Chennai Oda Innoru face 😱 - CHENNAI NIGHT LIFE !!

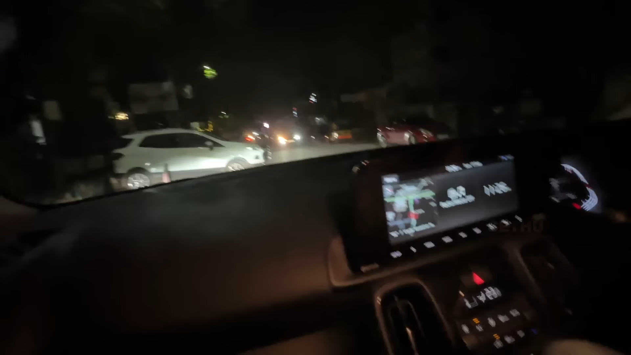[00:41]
சோ இப்போ அங்க பாத்தீங்கன்னா ஸ்லேட் அப்படின்னு சொல்லிட்டு நிறைய இங்க பப் அதெல்லாம் வந்து இங்க நீங்க பார்க்க முடியும் அந்த ரோட்ல.
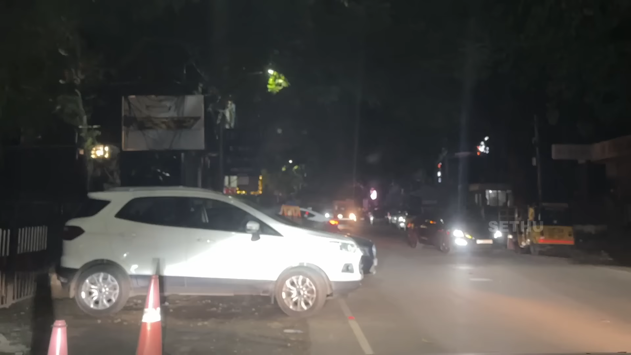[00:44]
சோ பேசிக்கலி பாத்தீங்க இந்த ரோட்ல வந்து நிறைய இந்த பப்ஸ் எல்லாம் இருக்கனால இந்த ரோடு வந்து ஒரு சென்னையோட நைட் லைஃப் வந்து ஒரு ஹார்ட் மாதிரி சொல்லுவாங்க நிறைய பேர்.
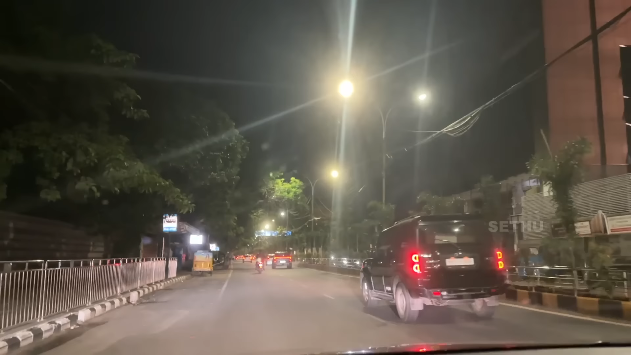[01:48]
பார்த்தீங்கன்னா வந்து நம்ம வண்டி ஓட்டிட்டு மூவ் பண்ணிருக்கோம்.